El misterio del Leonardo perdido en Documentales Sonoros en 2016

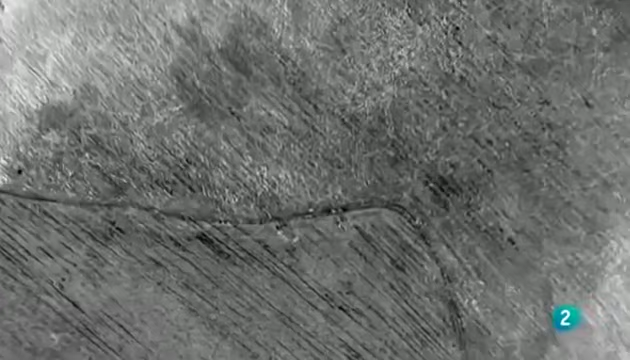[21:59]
En el retrato de la joven, la imagen de infrarrojos revela los cambios realizados por el pintor.